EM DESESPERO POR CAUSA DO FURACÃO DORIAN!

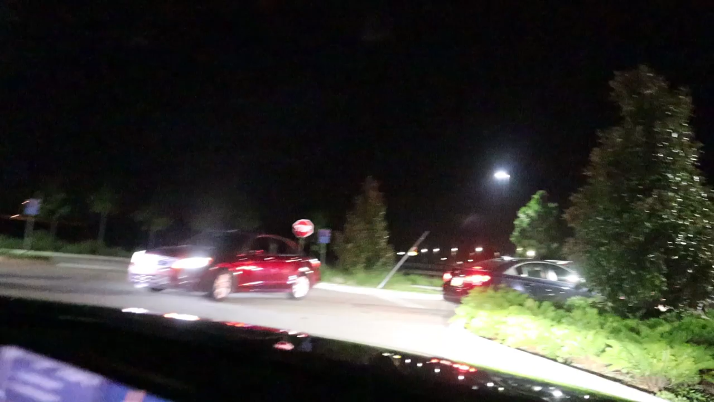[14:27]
tudo isso aí é pra ir no posto, e a gente vai passar na frente do posto, vocês vão ver exatamente onde é.